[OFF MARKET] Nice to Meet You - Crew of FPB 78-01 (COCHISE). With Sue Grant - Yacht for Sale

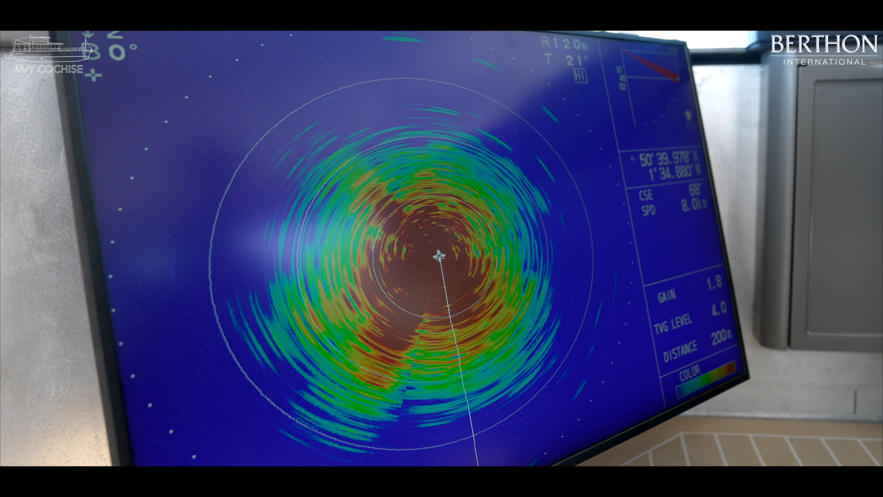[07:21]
And you can use that in the ice to detect anything that you can't see above the water surface. Or if you're in a low latitude location and, you know, not very good charts, then you can look for coral heads and things like that.